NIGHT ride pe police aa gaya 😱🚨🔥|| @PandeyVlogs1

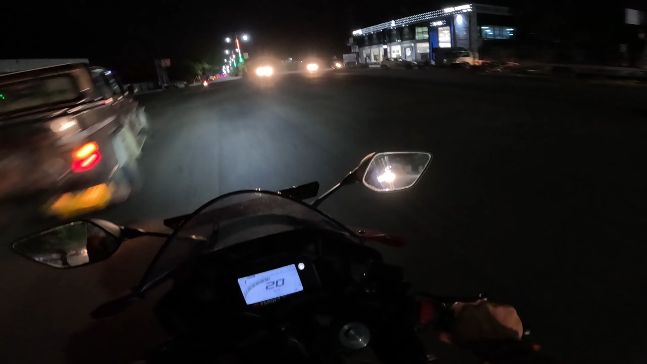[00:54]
वेलकम बैक टू माय न्यू व्लॉग। और मैं निकल चुका हूँ चिकन करते हुए गाड़ियों के। ओम फो, क्या बात है। देख सकते हैं कि क्या रॉकेट निकल रही है।
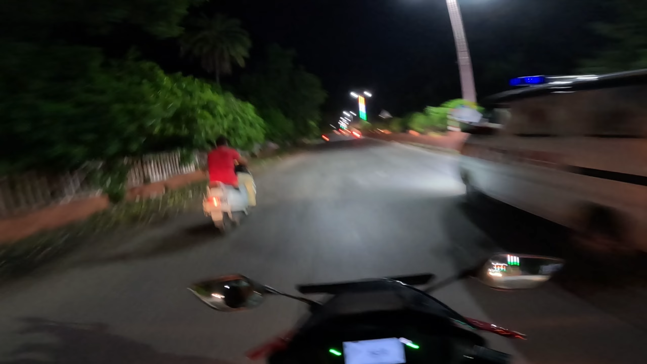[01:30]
कार थोड़ा सा आगे निकल गया, बस मैं थोड़ा पीछे हूँ, बट कोई ना, बिल्कुल सेफली राइड करना है और साथ ही चलना है। लेट्स गो गाइस, और अब मज़ा आएगा राइड करने में बहुत।
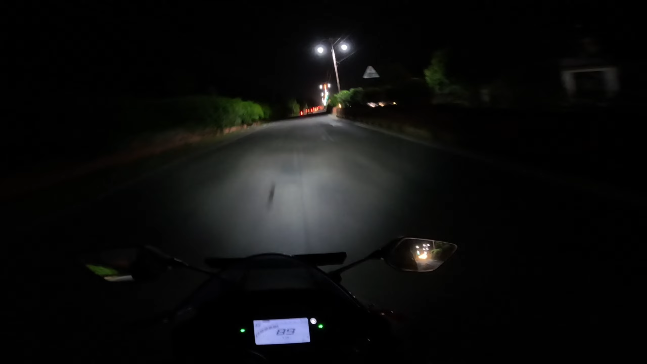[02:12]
एक जगह फ्यूल अप कराते हैं कहीं पे, बिल्कुल फ्यूल नहीं है, ब्लिंक कर रहा है कल रात से ही।
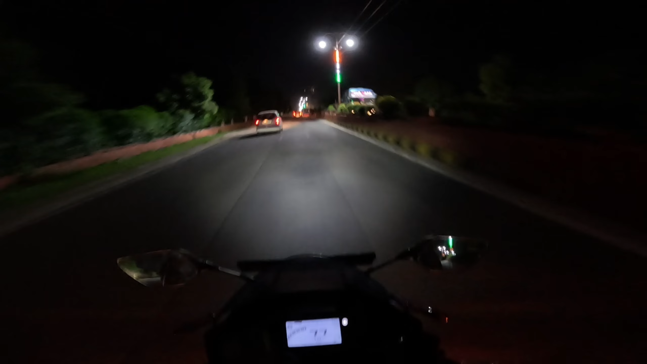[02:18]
ब्लॉग देख रहे हैं, अभी ब्लॉग्स नहीं आ रहा है, बट आएगा, रेगुलर आएगा ब्लॉग्स।
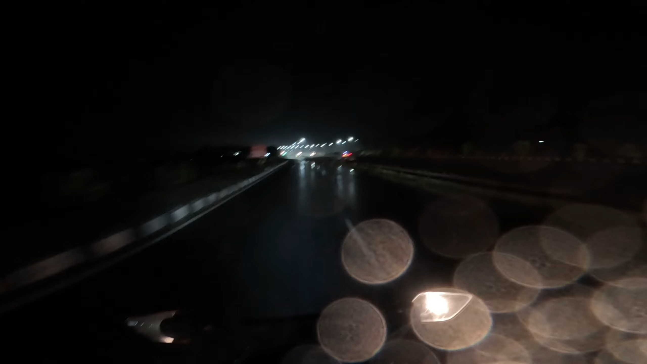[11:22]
उसी का ये गेट है, और एक गेट आगे से है और आपको दिखाते हैं। यहाँ से भी था अपने को निकलने का, मेरे को ध्यान भी था।